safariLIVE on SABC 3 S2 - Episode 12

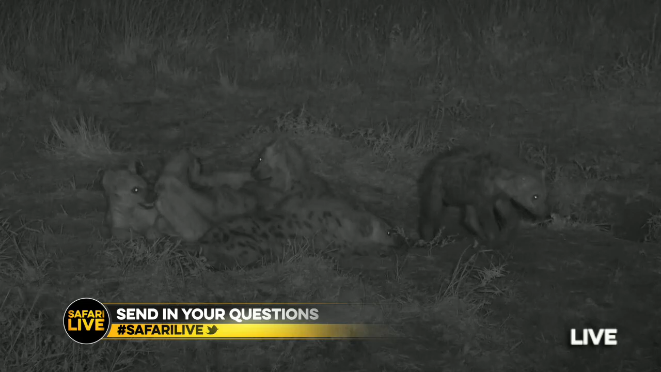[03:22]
You can send us any jokes you might want to give us as well. We're hopefully going to introduce you to all these little cubs. I don't know who they are, so we're going to learn about them all together over the course of the next hour.
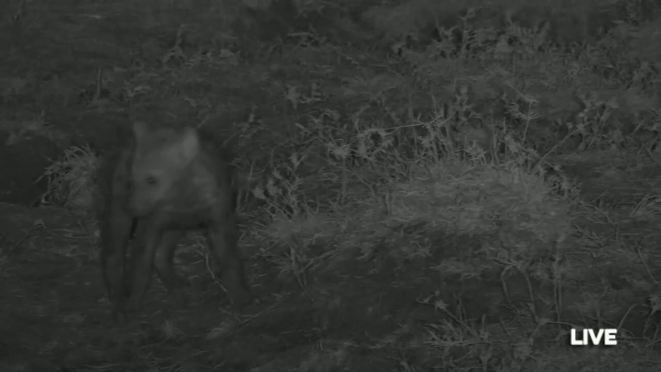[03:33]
If you did miss last week, again, shame upon you. But we had a wonderful time here in the Mara again for the first time in a while and down at Djuma.
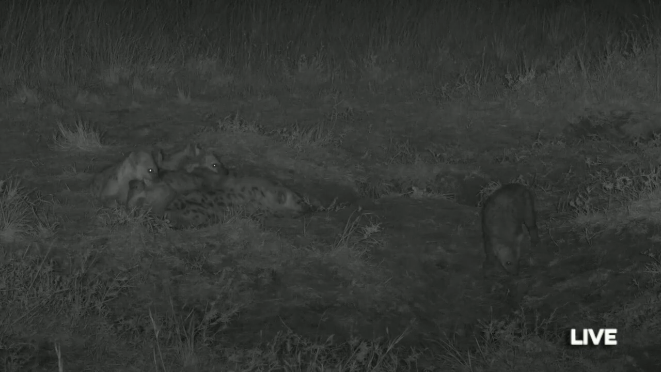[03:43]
Last week on Safari Live,
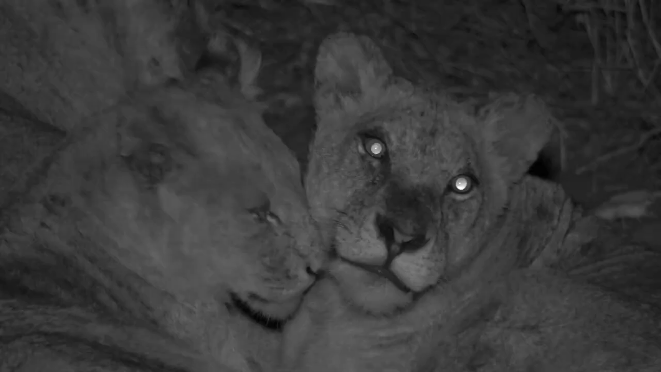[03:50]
Lauren welcomed the Styx Pride back to Djuma after a long absence.
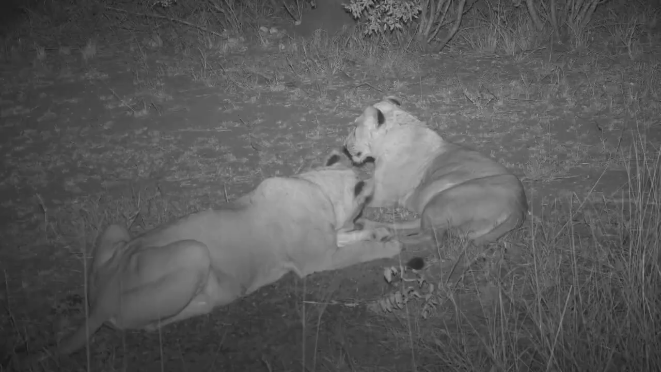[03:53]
Tristan waited patiently, hoping to introduce you to the new Nkuhuma cubs. Equally patient was Hosanna, staking out a warthog burrow with Jamie.
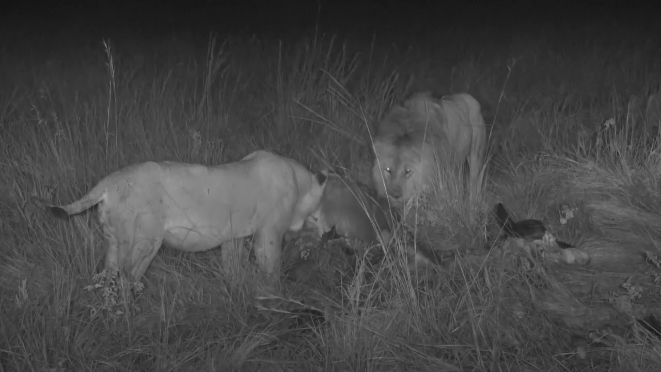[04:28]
Meanwhile in the Mara, I watched the Ololo Pride and the Kichwa males polishing off a buffalo.
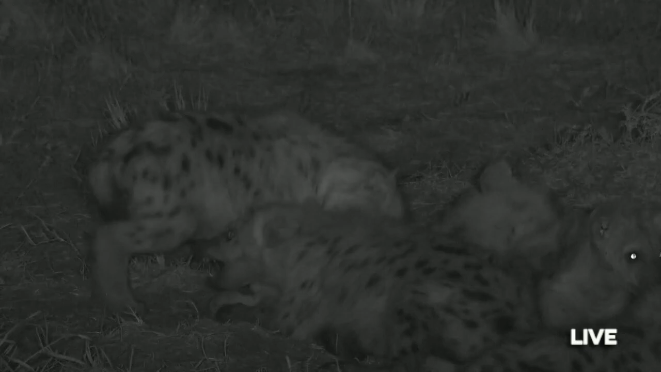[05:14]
I think we may have visited them once or twice, but they've since moved dens. And those two big animals that you can see there, the biggest ones, I believe to be the little cubs of Waffles, the ex-matriarch. So Waffles was the matriarch for a long time, very famous hyena. She had two little cubs on the 28th of July last year, and I think that's them now. It's very difficult to tell, of course, because we have been with them continuously, but I think that's who we're looking at. And if you did miss the introduction to the North Clan, it's a giant clan of hyenas, about 70 strong,
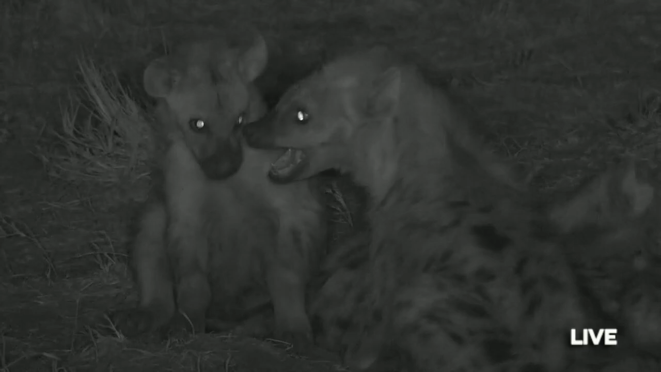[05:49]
and it's led or sort of dominated by a hyena called Soup, who is the granddaughter of Waffles. She took the matriarchy from her grandmother a little bit, probably about 3 months ago or so, and Waffles now ranks beneath her and her two youngsters, Lobster and Chow. It's all quite confusing, all very difficult to identify these animals, but we'll get into it a little bit later. Right now, we're going to send you back in time, back into daylight,
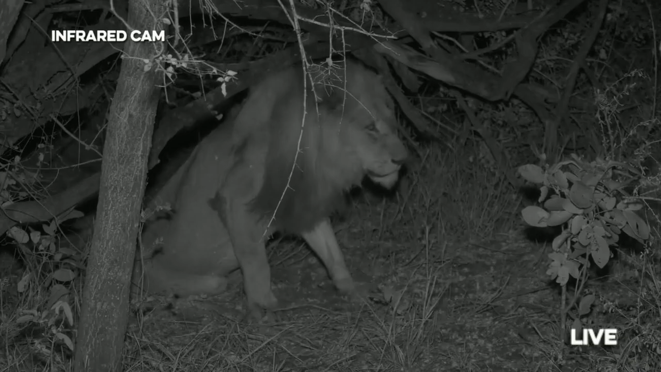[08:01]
I hope you are all having a lekker one. And we are joined here by the Avoca male lion, who is limping quite heavily at the moment.
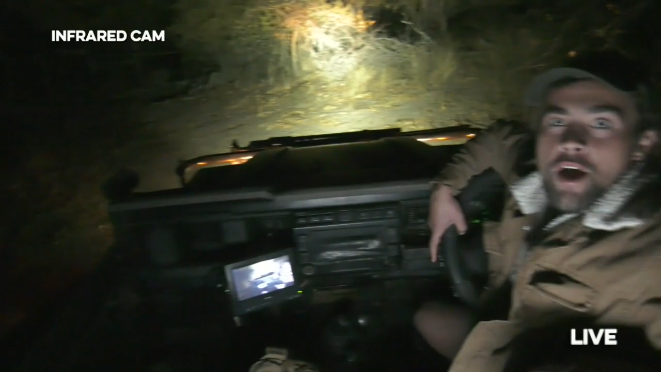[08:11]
My name is Patrick, all the way from Australia. Joining me on camera is Seb, all the way from France. And remember, this is completely live and completely interactive. So if you have any questions or comments, please send them in using the hashtag safariLIVE.
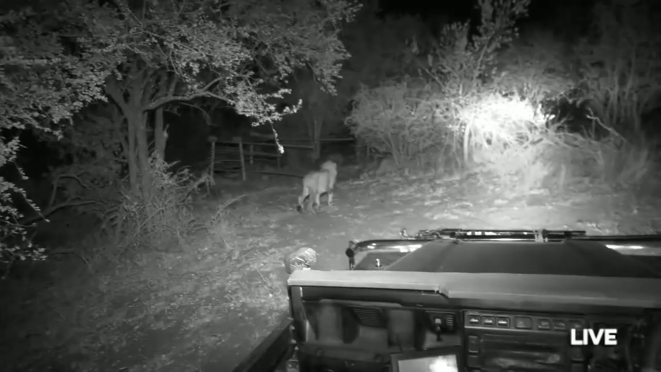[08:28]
Now, this lion was down on a kill and just almost right on cue for TV, has gotten up, and we can see just how heavily this lion is actually limping. Interested in this stick here, apparently. Now, I did say that this was an Avoca male, which is, the Avocas are a coalition of three male lions, this being one of them.
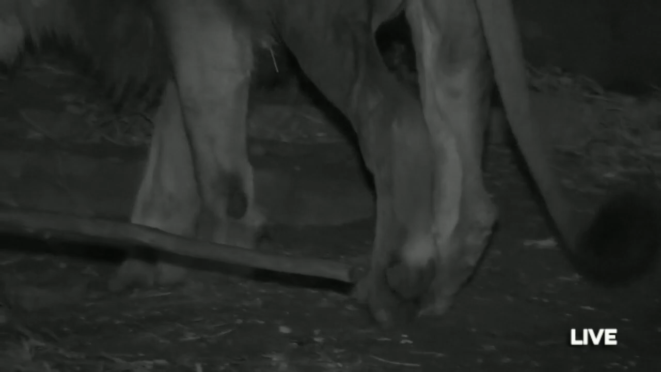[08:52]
The other two are on a different property right now, away from where we are. They are actually with a pride that they control called the Inkahuma pride. But this one, because of its injury,
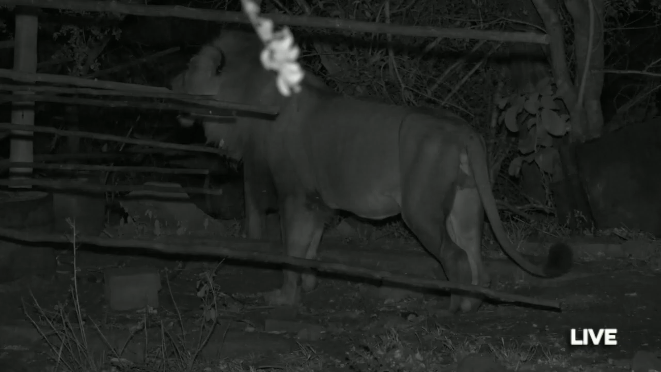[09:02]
I believe, has lagged behind and has been solitary for the last few days, all on his own. And he hasn't really been moving much, but surprisingly today, he has been moving a lot, a real lot actually, considering how badly he is injured. He's moved all the way from the northwestern side of the property of where we are in Djuma in South Africa, all the way down to the southeastern side. So he's diagonally gone across,
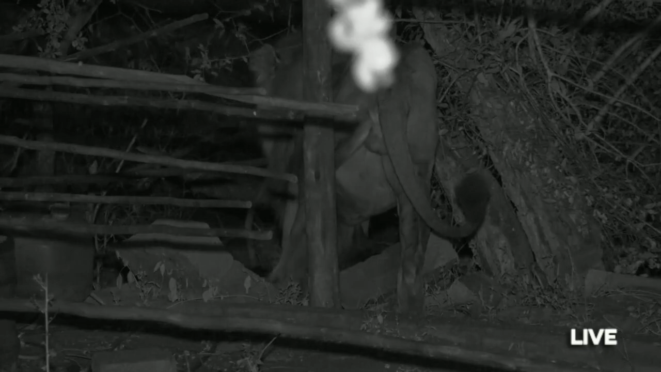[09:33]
and then he has found a carcass, picked it up and dragged it about 300 meters to where we are right now. And well, we're hoping that he decides to go and eat, but what he is doing right now, I don't know. Now, I'm not the only one here in Djuma.
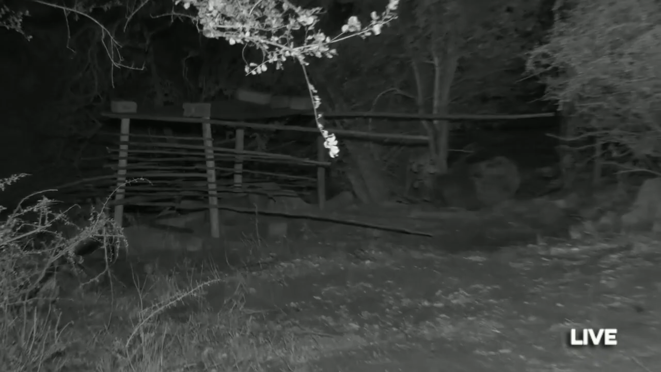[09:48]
We also have Miss Jamie Patterson driving around. Let's go across to her.
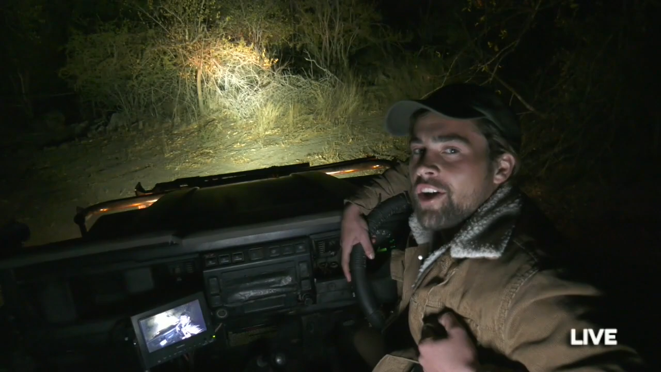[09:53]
As it happens, I'm not too far away from where Pat is now,
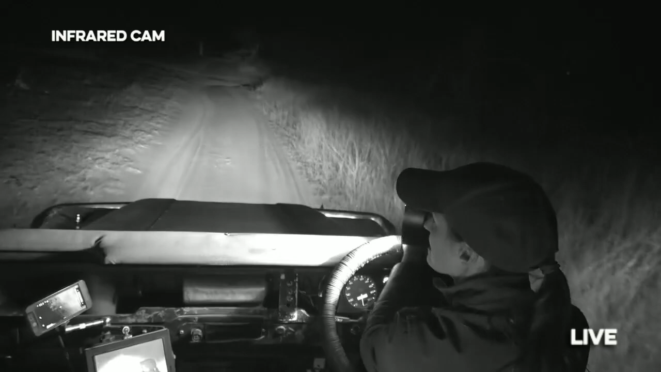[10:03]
and I'm thrilled that that particular male lion has managed to get himself some food, even if it isn't particularly appetizing. A very good evening to you all. My name is Jamie, and behind the camera is Craig, and it is my most desperate desire to give Craig something to film on this lovely evening.
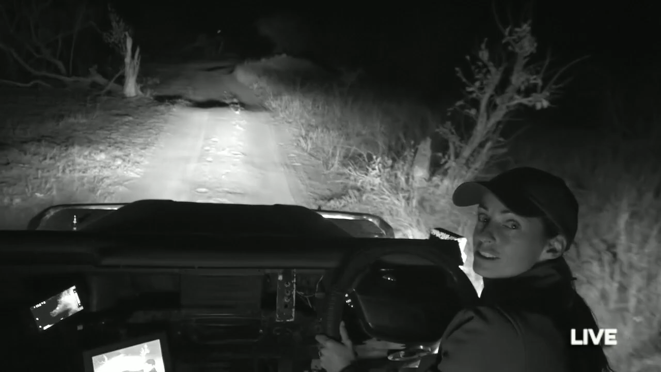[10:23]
I spent the entire day tracking that male lion, and I have to tell you that although he has a rather painful looking limp, it didn't stop him from going all the way through Djuma, which is where we are at the moment, and then all the way back out again exactly the same way that he came. So he obviously knew that there was food down there towards Chitwa. Where I am at the moment is the eastern boundary of Djuma, and I've heard a report that there are lions not far away from where we are now.